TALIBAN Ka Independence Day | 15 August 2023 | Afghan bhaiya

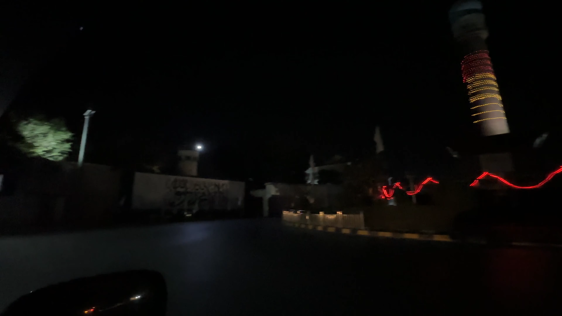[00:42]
صورتحال ہے یہ ہے مسود سکوئر یہاں پہ تو انہوں نے تھوڑے بہت لائٹ لگائے ہوئے ہیں وہاں پہ لوگ جنڈے بیچ رہے ہو تو کل کیلئے تھوڑا بہت تیاریاں
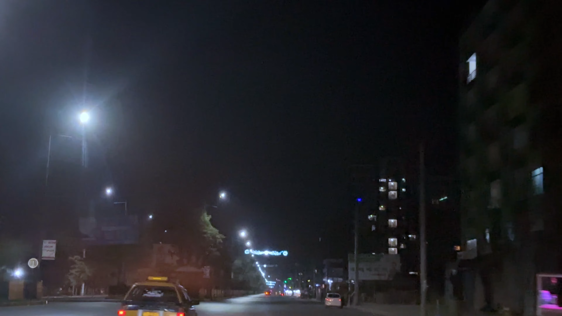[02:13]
کچھ جگوں پہ کام کیا ہے انہوں نے اشارے وغیرہ
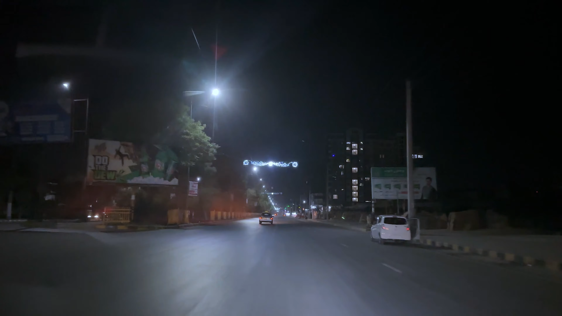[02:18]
لگائے ہیں تو دیکھتے ہیں کہ کل کیا ہوتا ہے تو ابھی تو کچھ جگوں پہ ہے اس طرح ڈیکوریشن کیا ہوئے ہیں اور کچھ جگوں پہ کچھ بھی نہیں ہے اب انہوں نے تھوڑے بہت کام کی ہوئے ہیں جیسا یہ دیکھئے
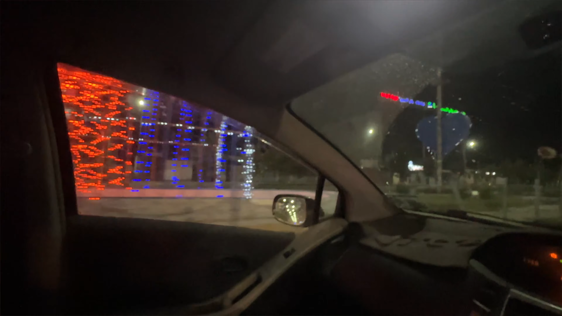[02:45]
گا تو اس طرح جگہ جگہ پہ انہوں نے تھوڑے بہت لائٹنگ کا سسٹم کیا ہے لیکن پہلے حکمت جو تھا یہاں
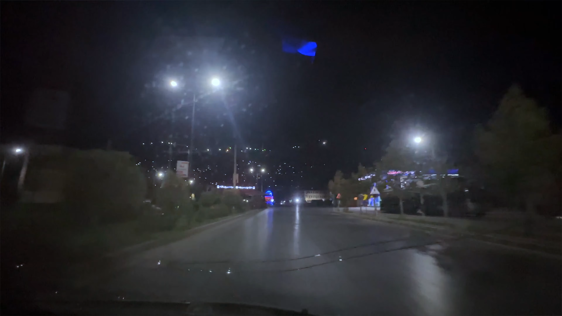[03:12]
قابل میں ہے تو انہوں نے اس پہ لائٹنگ کا سسٹم کیا ہوا ہے پہاڑ میں جتنے بھی گھر ہے کتنا خوبصورت لگتا ہے